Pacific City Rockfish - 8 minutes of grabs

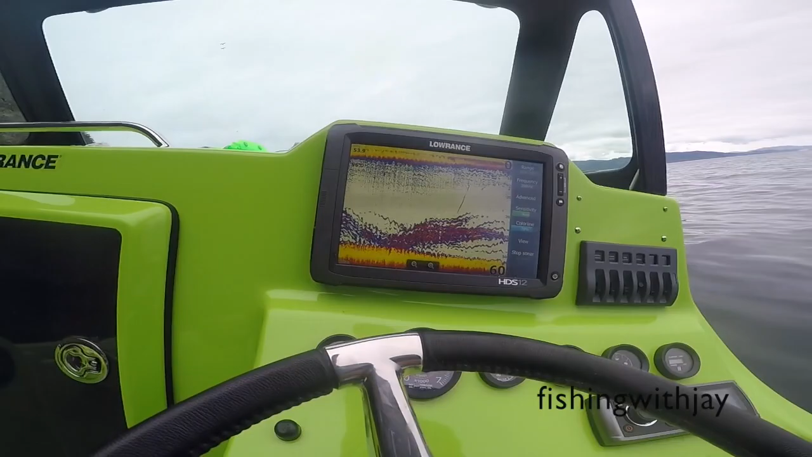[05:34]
Few fish under the boat. 30, 40, 50 feet deep.